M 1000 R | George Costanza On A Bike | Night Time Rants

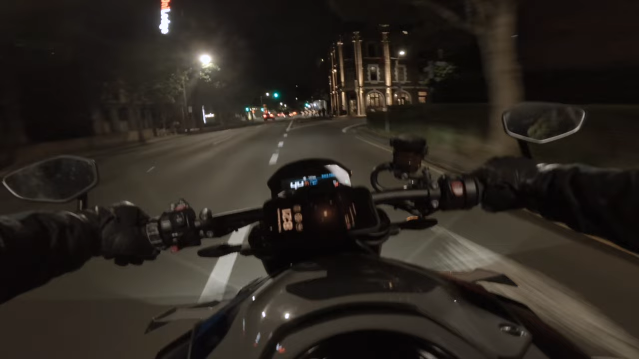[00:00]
Coming through here you gotta watch out for the Uber riders. Oh a car coming down the street the wrong way yeah cool yep that's that's yeah the wrong way you idiot.
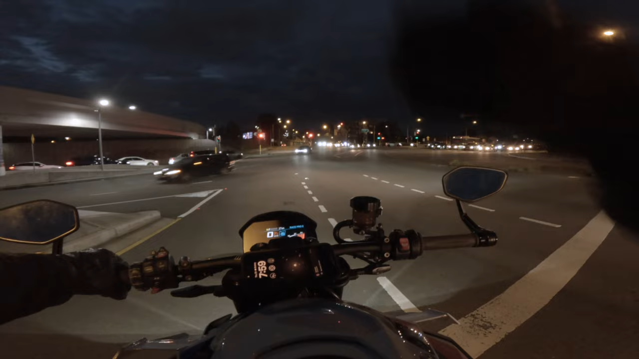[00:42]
driver's shoes actually helps you become a better rider take precautions like I'm assuming that this white van does not see or hear me coming up and he's going to change his lane so I'm already prepared mentally to utilize my brakes every other person on the road is a complete fool no I shouldn't
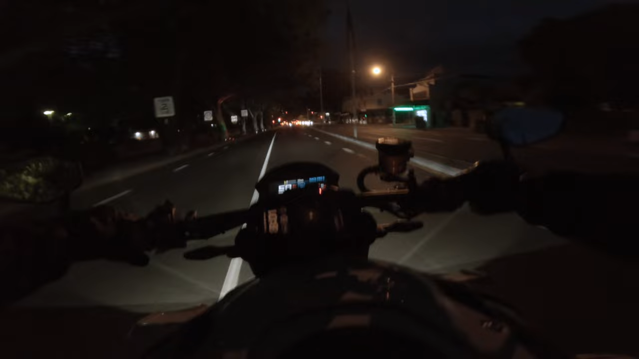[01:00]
say that just assume that they can't see you they can't hear you or they don't want you to get in front of them I place myself in one of three positions depending on the weather depending on the escape path there's a number
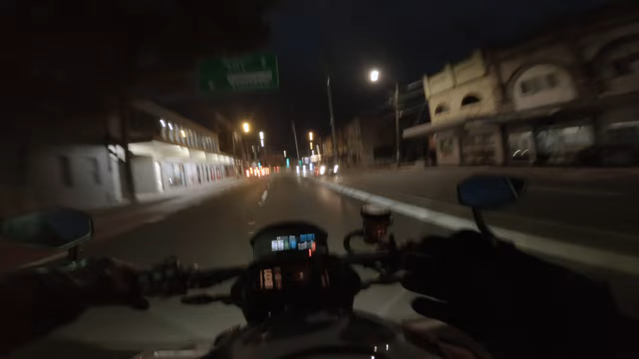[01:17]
of vectors so you have lane one two and three lane one is to the left lane two is in the middle lane three is to the right pick a lane you also have to understand that this entire lane is your space you need to defend your space now don't go toe to toe with a two and a half ton car because you're going to lose that's your space use all of it use it to your advantage use it to do all the things don't do it boy
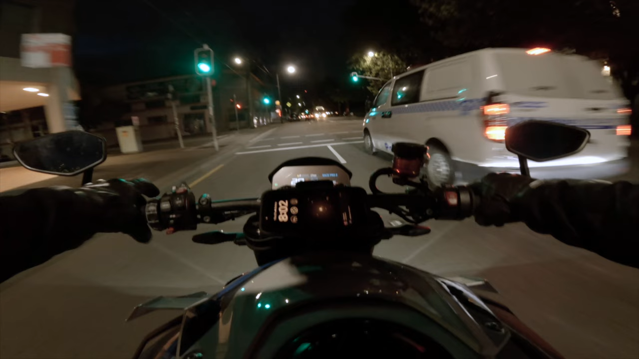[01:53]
be the bigger man go left
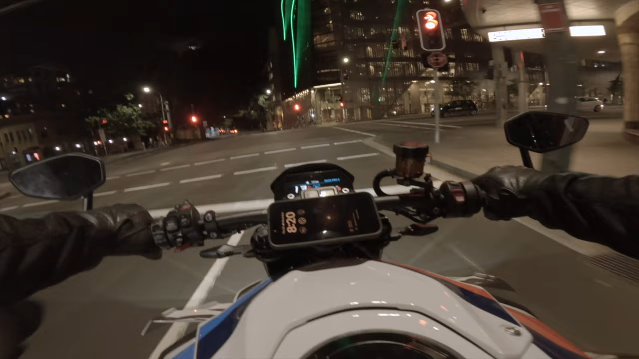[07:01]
baby see idiot number one idiot number one coming through here you got to watch out for the hoover riders oh car coming down the street the wrong way yeah cool yep that's that's yeah the wrong way you idiot oh see what i mean one of my one of my previous videos i said be prepared for stupid